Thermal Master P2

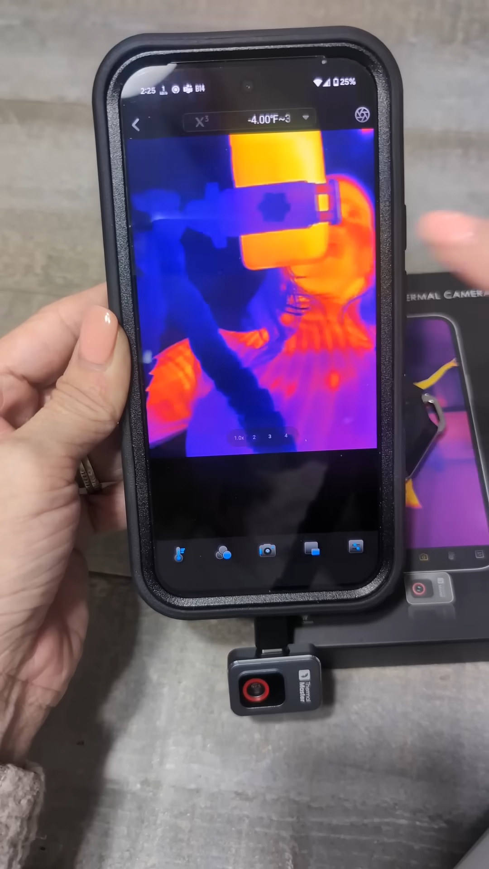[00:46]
and it shows you all the thermal things you can see me see there i am behind the camera
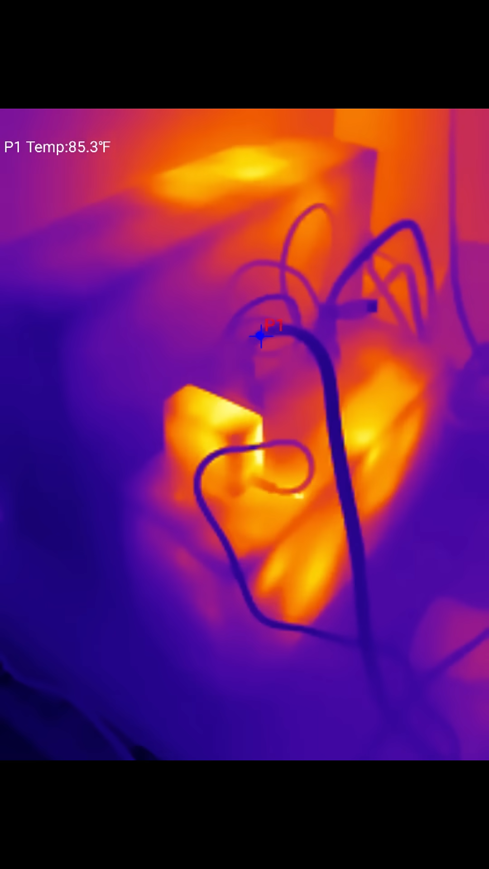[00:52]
On screen: spot 85.3°F
we're gonna go and see owen there he is
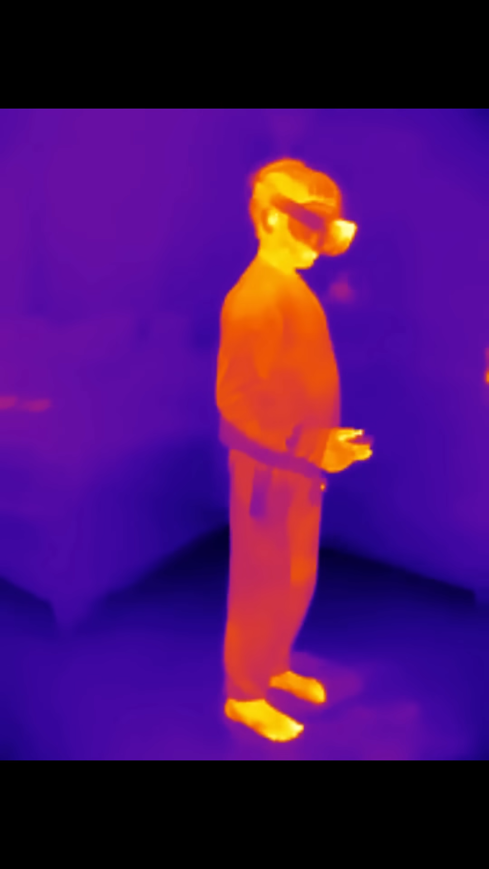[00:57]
we've got og playing oculus
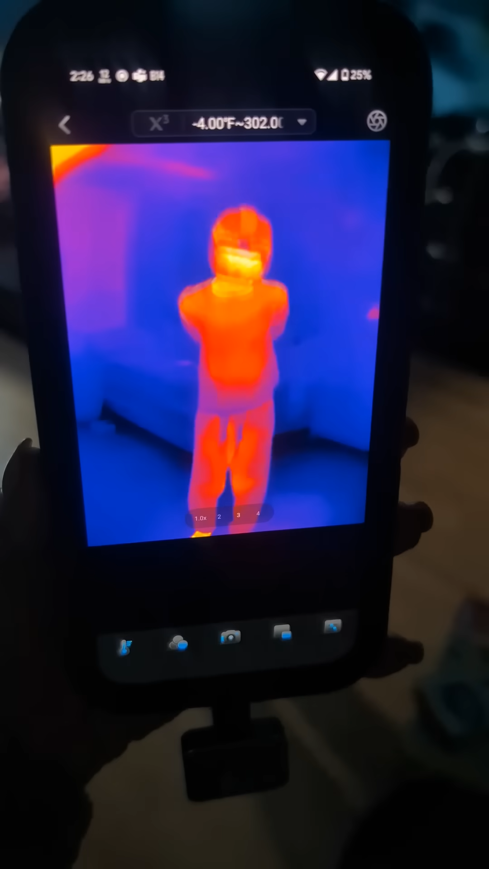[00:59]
with the second smallest thermal camera it
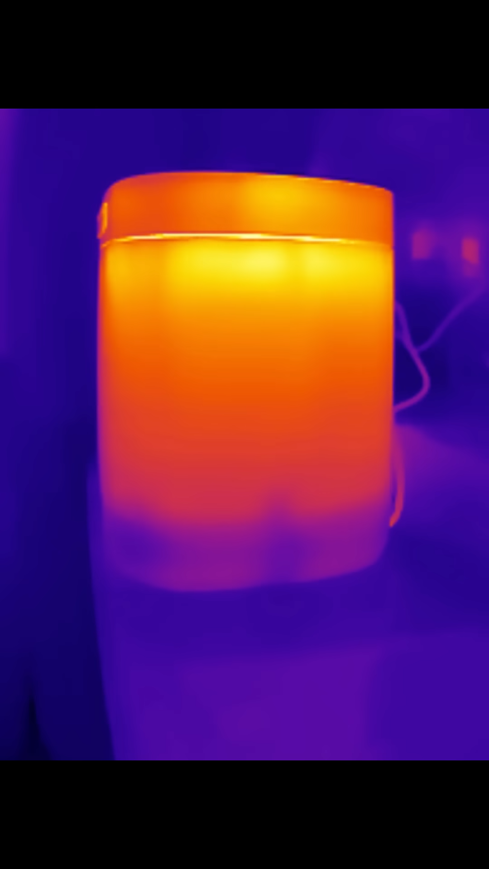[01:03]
detects the heat from my food waste composter
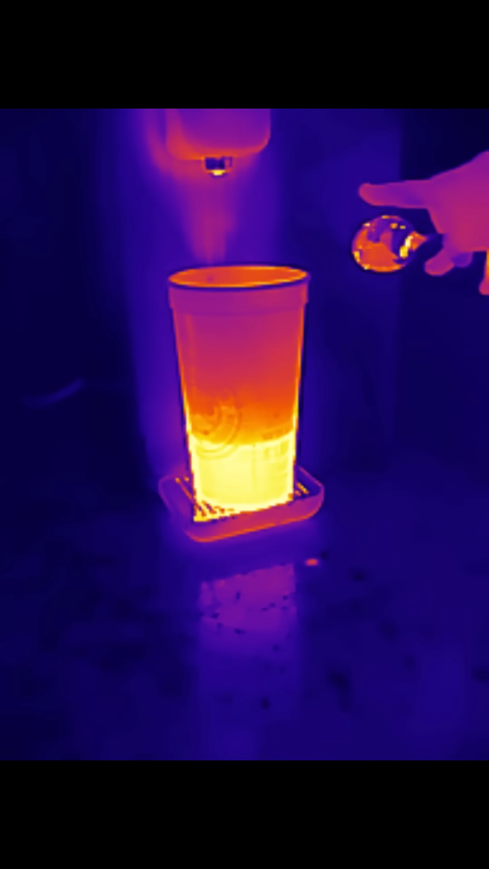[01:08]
and now we're using the water filter travis got
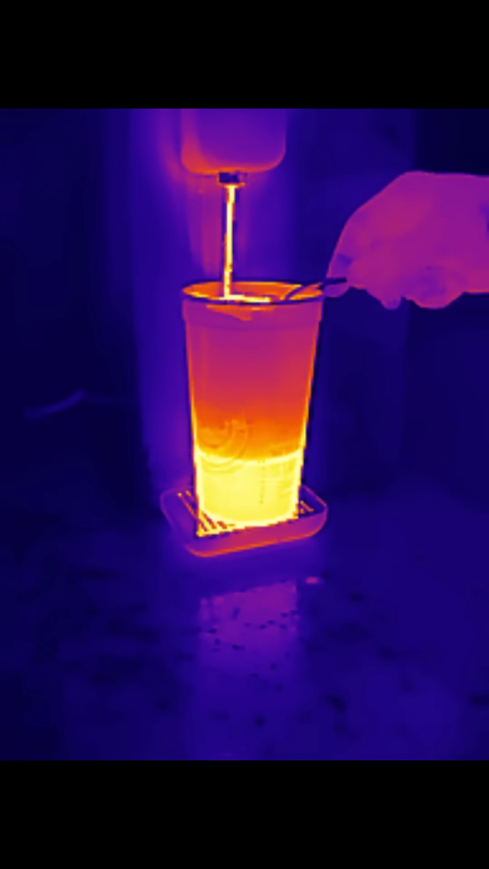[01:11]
in and that's hot water coming out
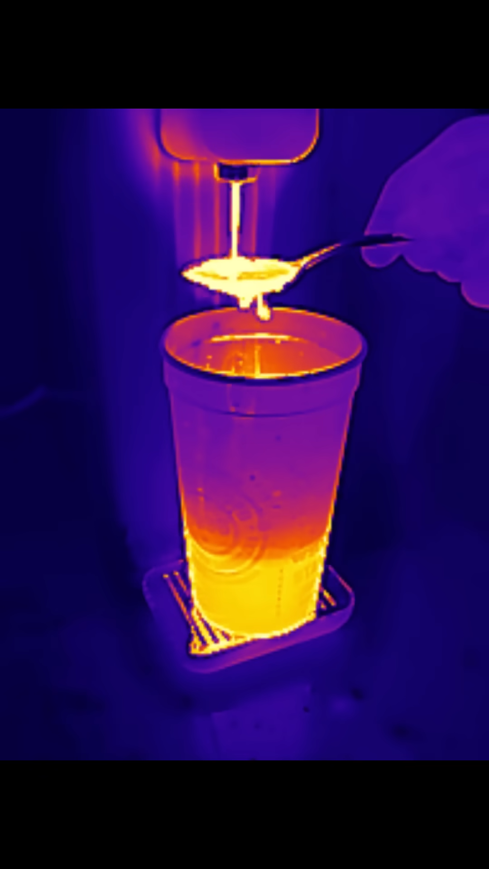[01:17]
into the cup it is a really small camera
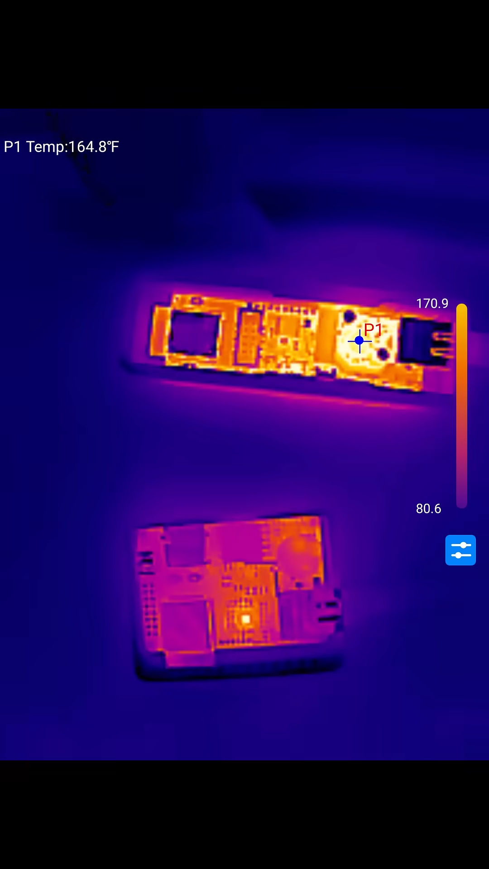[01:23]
On screen: spot 164.8°F
i will give them that and it does work well
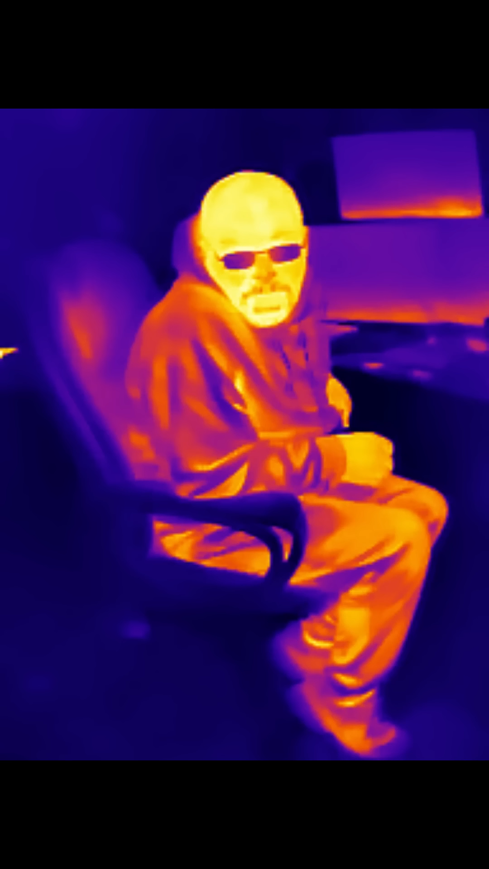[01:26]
it does thermal well we've tried it out a couple times it
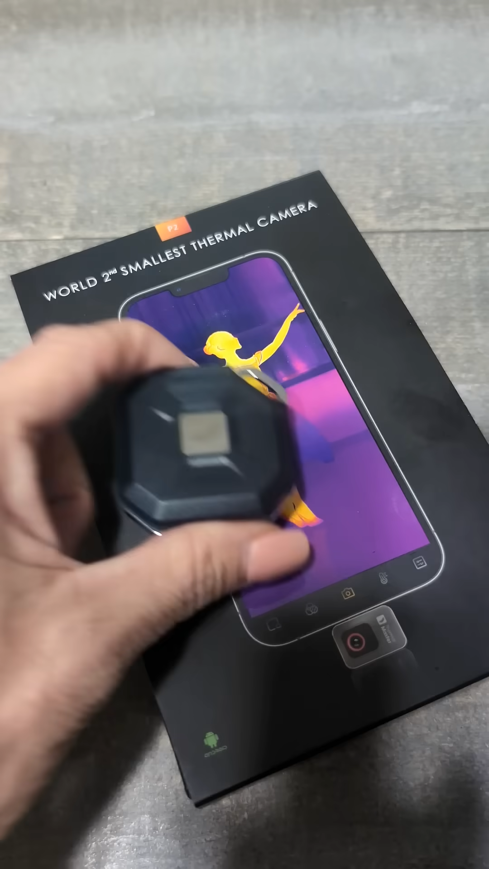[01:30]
comes with a carrying case and it's the world's second smallest thermal camera you you